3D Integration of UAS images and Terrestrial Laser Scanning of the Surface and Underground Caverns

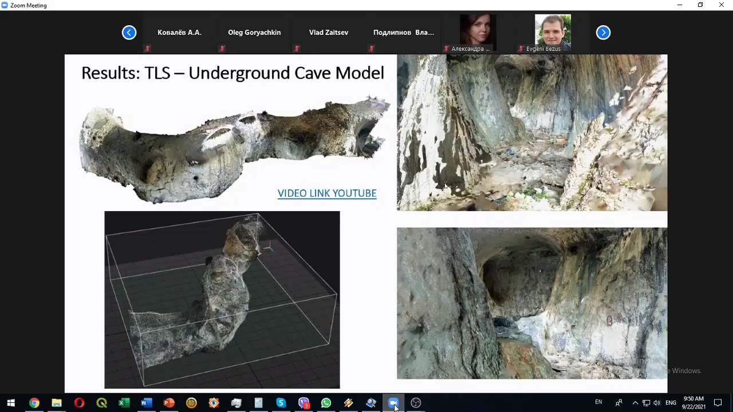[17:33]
this is a from the reconstructed 3d model you see how close this reconstruction is to the real pictures for the cave this is a result from uh drone scanning
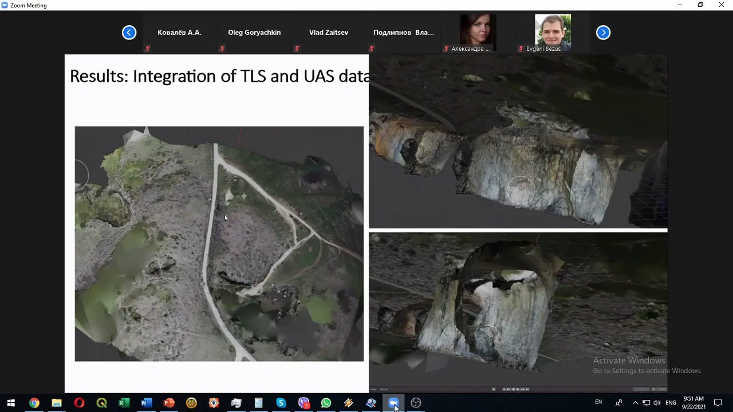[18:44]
clear for a person that's uh not use such uh techniques but uh this is our first approach to combine and to make some visual representation this is view from above this is view from the underground uh